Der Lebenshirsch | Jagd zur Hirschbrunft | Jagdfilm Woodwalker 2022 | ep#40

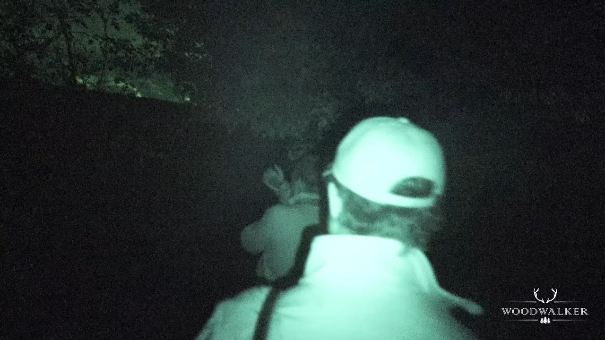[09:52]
Rundherum meldeten die Hirsche. Der Pirschweg führte mitten durch die Einstände bis zum Rand des Brunftplatzes.
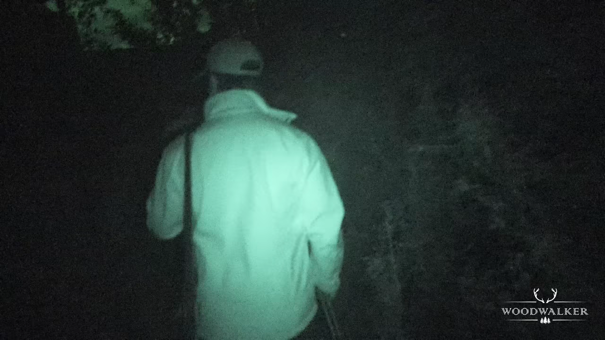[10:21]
Man hörte das Atmen der Hirsche, das Schlagen der Stangen. Ja, manchmal auch das eigene Herz, das vor Aufregung pochte wie verrückt.
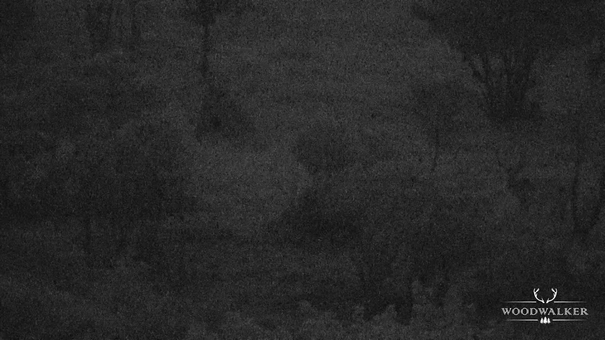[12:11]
Plötzlich zogen die Hirsche wieder Richtung Brunftplatz.